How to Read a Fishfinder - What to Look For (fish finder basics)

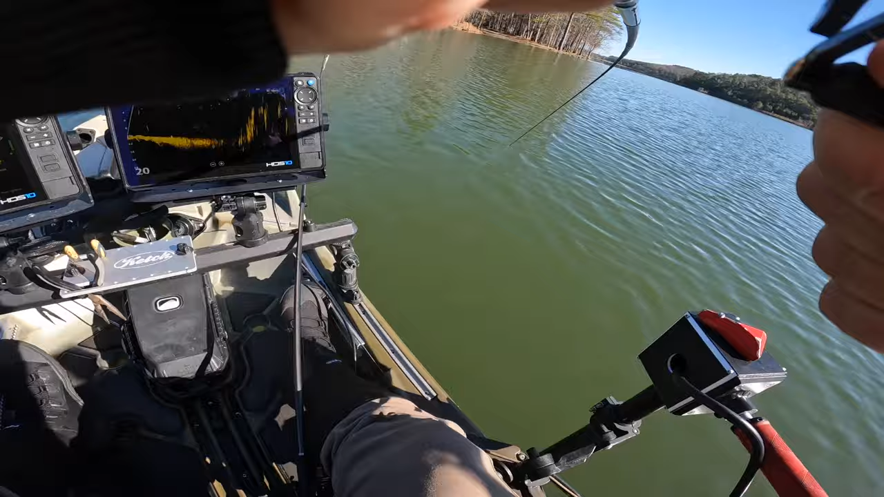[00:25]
look like and that's what i want to do in this video and this is going to be a video series a whole bunch of videos where i just turn the camera put it in front of the fish finder zoom in on the fish finder as i go around i point out what things
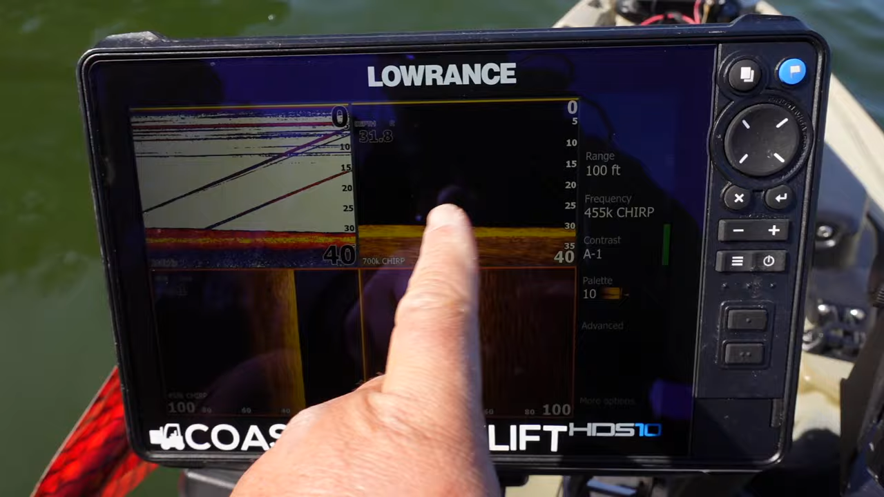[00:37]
are so those of you who want to learn how to read a fish finder you will know when you're out on the water what these things
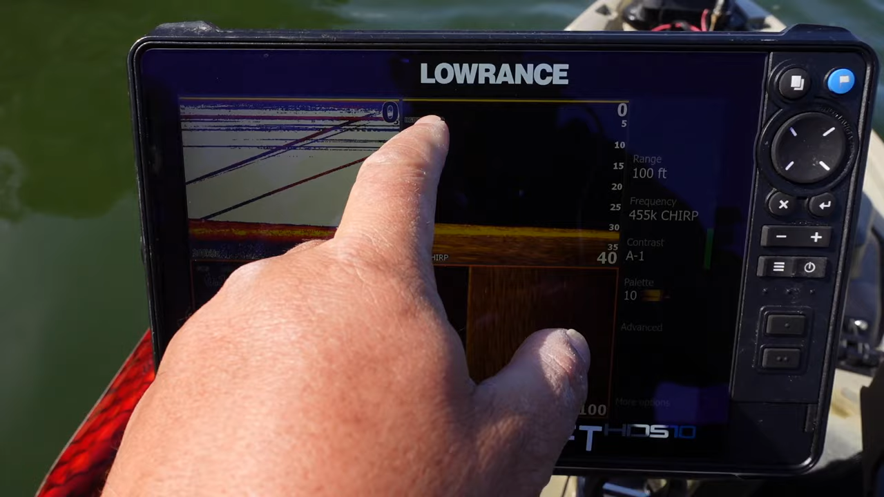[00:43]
are and what you know and be able to identify them and be able to find fish on them and that kind of stuff from hard bottom to soft bottom to
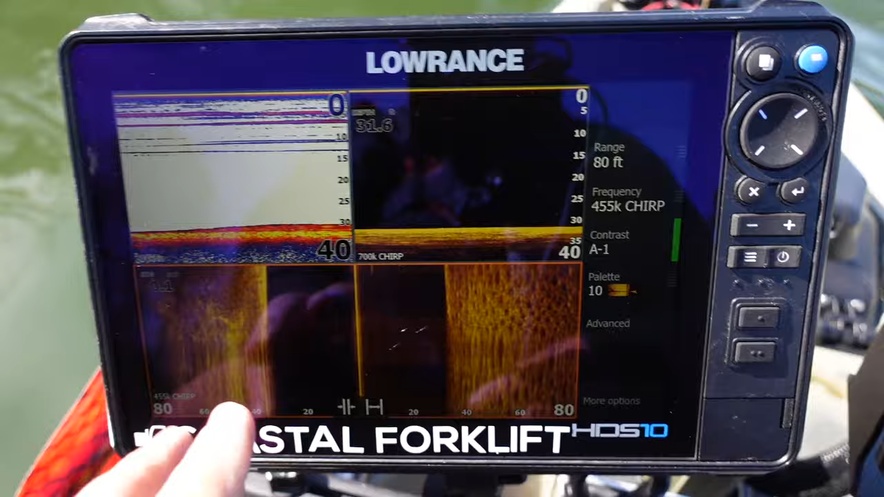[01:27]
let's do it again all right so to start off let me show you how i have this setup i've got my side scan down on the bottom i've got my down imaging and i've got my regular sonar so this will help any one of you guys who have have any of these setups or can set it up just like mine um always
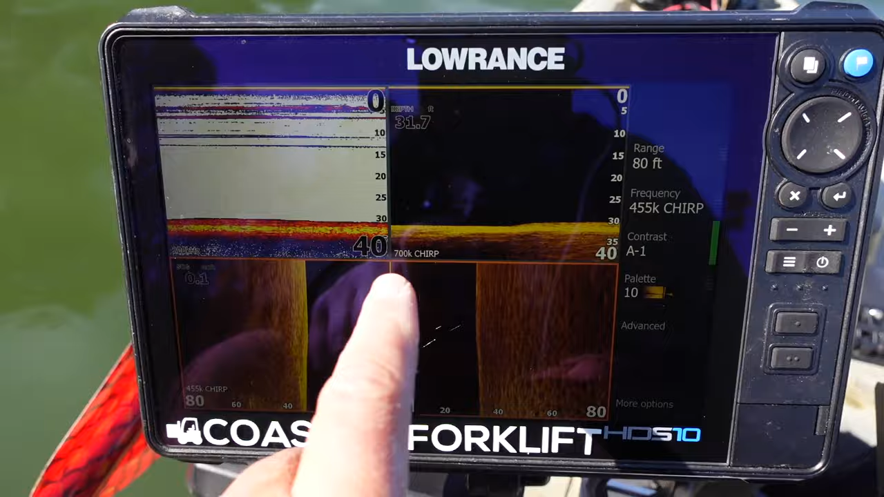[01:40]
pay attention to the depth and the speed and that's why i have those overlays on there that's really important and you
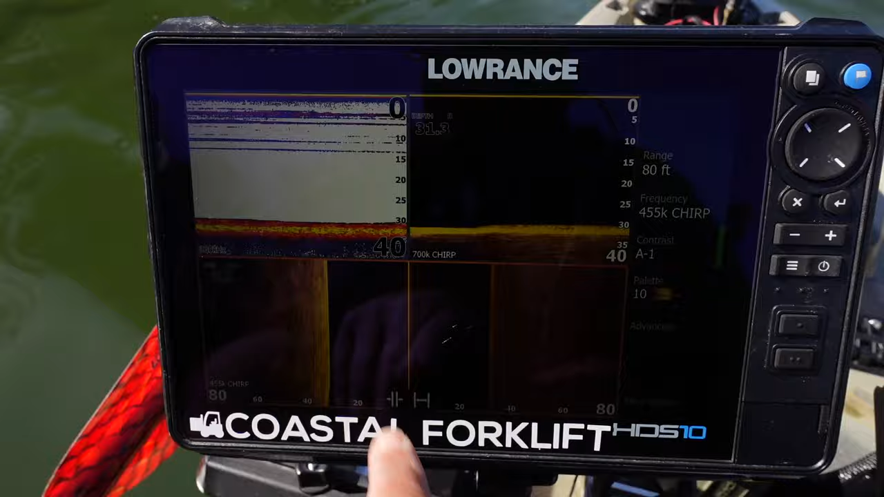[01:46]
know if you're looking at images online and stuff like that always pay attention to how fast they were going if it's a long straight line you'll
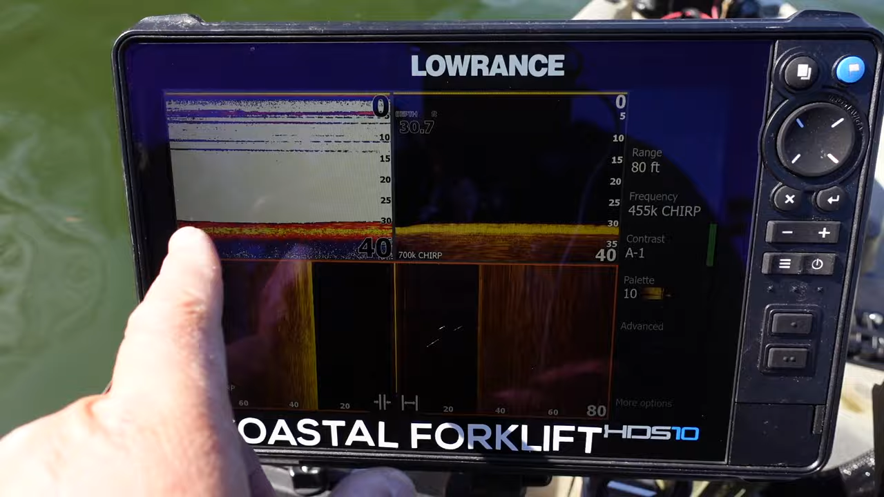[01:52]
see see how this long straight line is this is interference up underneath the boat but i'm not going anywhere i'm not i'm not moving at all and that's why you see that long straight line but we're going to go around and i'm going to point out the things that i see my down imaging is set at or my side imaging is set at 80 feet so you take the depth and the 80 feet
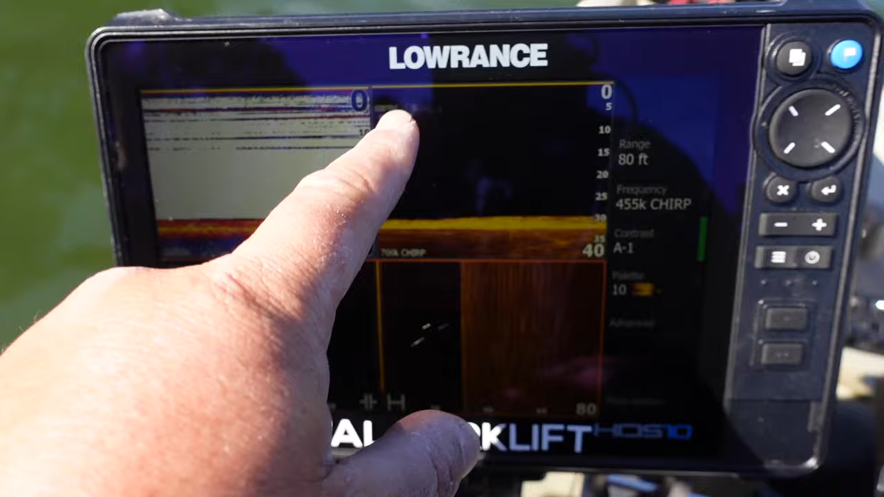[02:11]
you you subtract the depth from 80 feet and that's how far out you can see so i've got oh i can see about 50 feet out so 50 feet out on both sides and as i get shallower i can see further out but anyway that's the that's
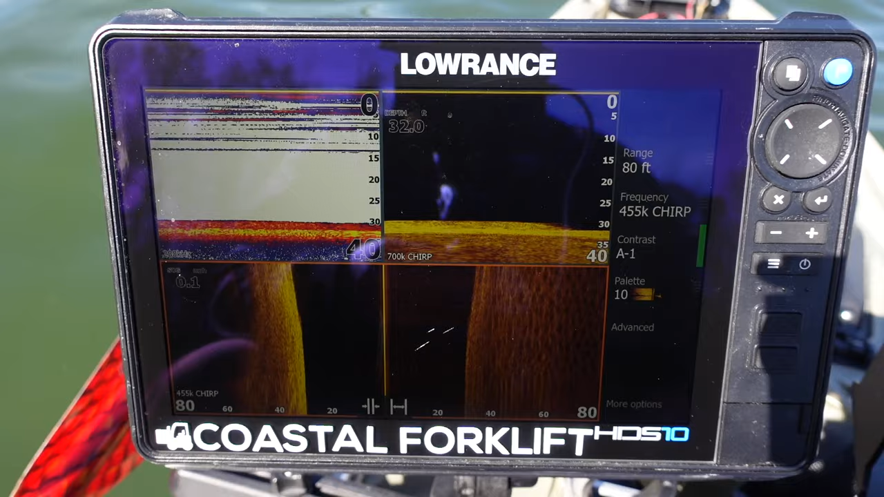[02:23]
the gist of it let's zoom around and uh i'll show you guys what i see all right so i like to go between two and four
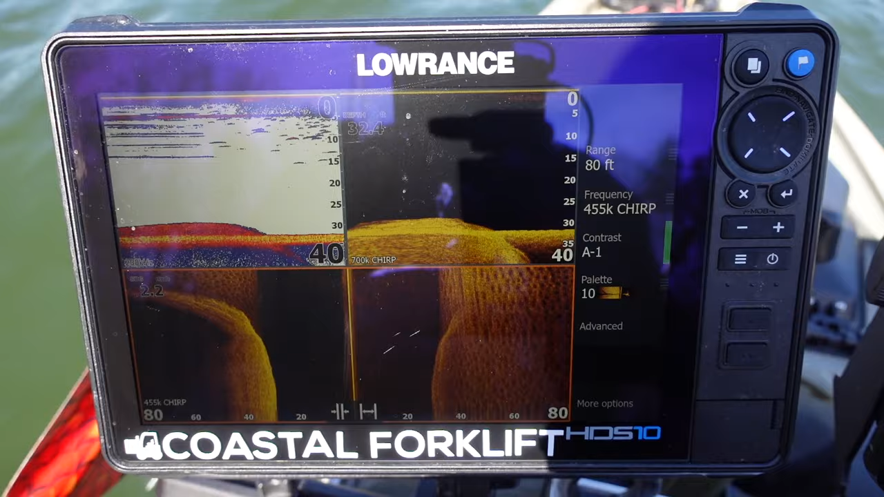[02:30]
miles now when i'm really looking for details i stay around two miles an hour um and uh and i just i just stay at that but four miles an hour is about good for sight imaging and stuff and and to see things now what we're seeing down at the bottom all these little potholes that's soft bottom that's really see how broken up this
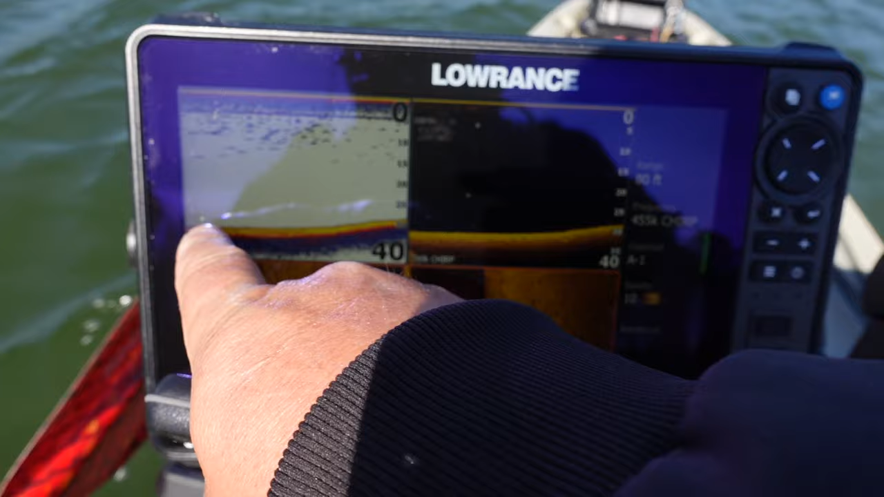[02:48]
white yellow line is right here see a little bit of red in it that's soft bottom and those are just potholes that in bad weather inclement weather some fish will get down there and stir up the bottom and and make those potholes now notice how they disappeared so the walk the grounds the bottom's getting a little bit harder this right here is hard bottom and i'm actually going i'm also going uphill so all the silt has settled down in the valley down at the bottom
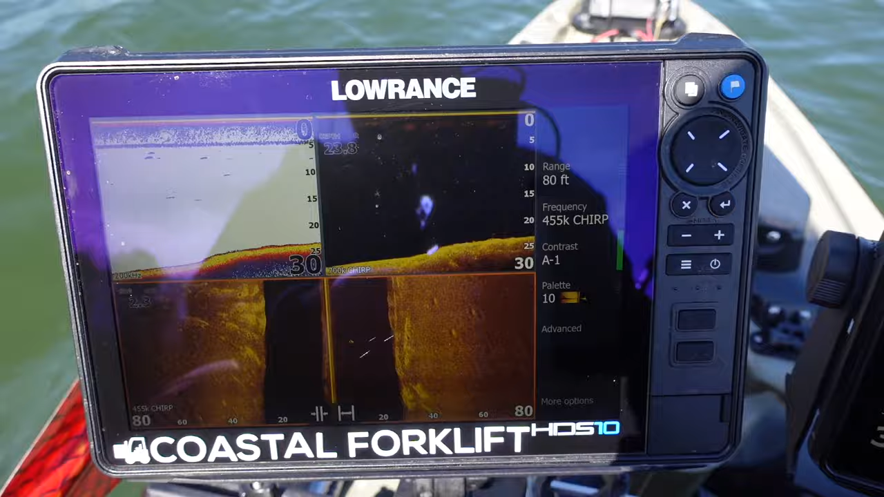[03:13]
so you see all this white right here all this light color that's all hard
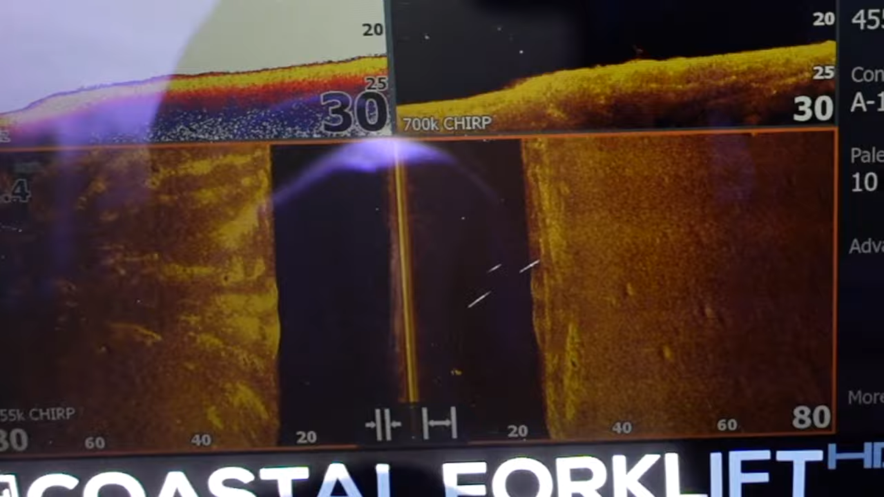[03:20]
bottom now they may they made this lake and so a lot of this is old bulldozer tracks and things like that where they push the
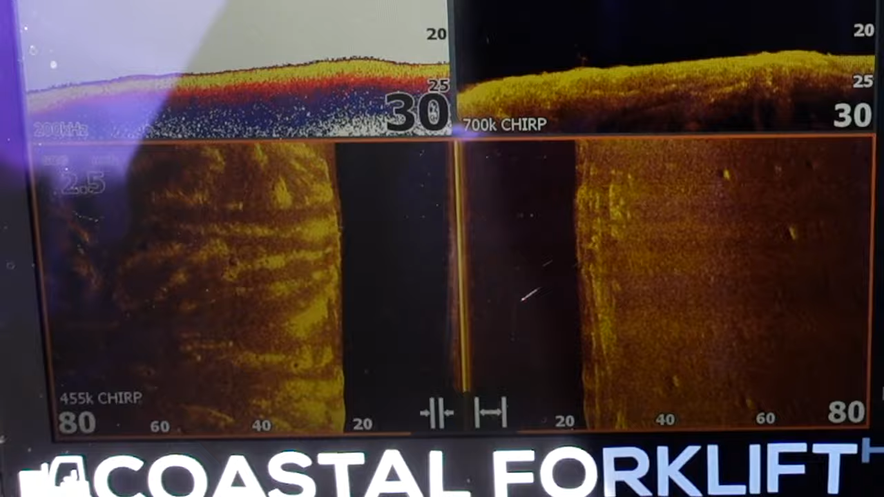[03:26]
bulldozers up but as we get shallower and shallower you'll see you know less and less of those potholes and a little bit more other stuff now here's a couple hard things right here probably rock or something like that
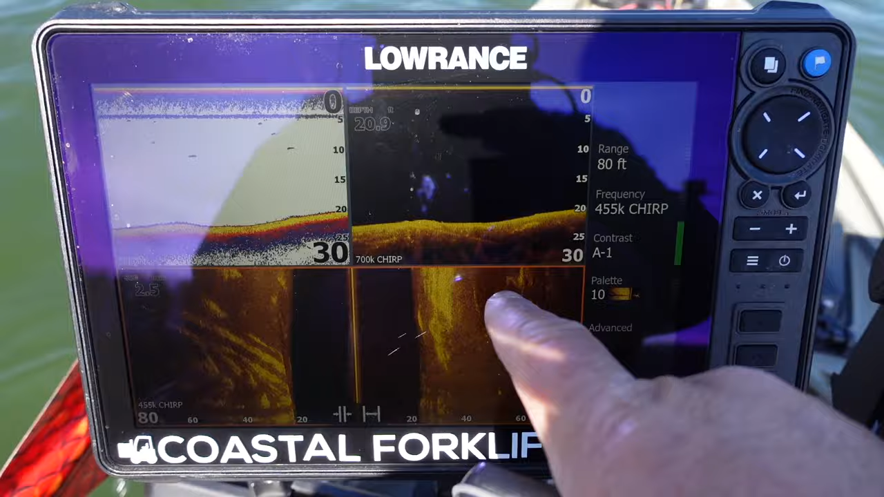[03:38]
moving on up those might be hard clay where they dug up and the clay just stayed up top
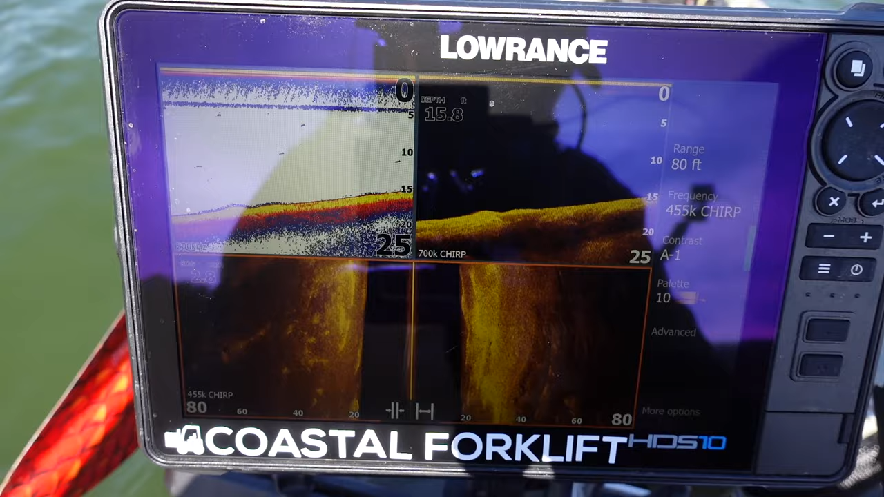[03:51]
see how this is hard bottom see how it's lighter colored
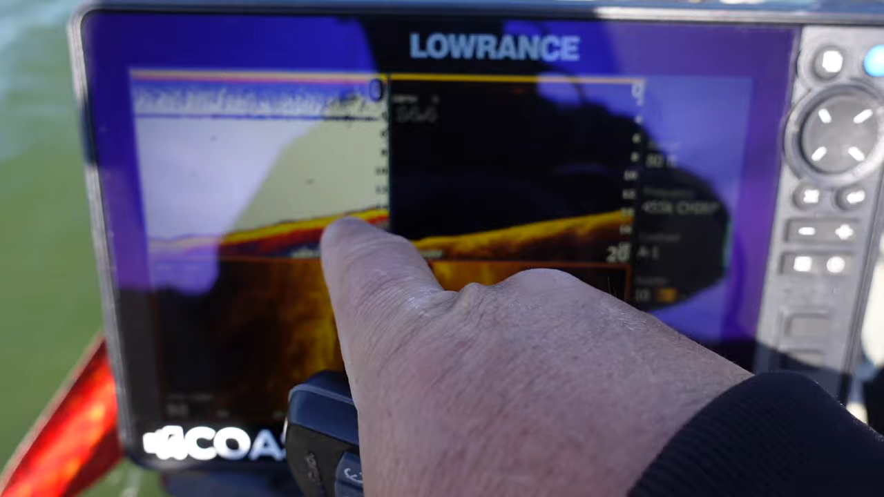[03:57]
okay you see fewer little red dots in the bay in the bottom down here you're getting harder and harder bottom look out there's no red dots right here that's a solid bottom this right here is a is actually a plastic box fish attractor but you notice the shadow look at the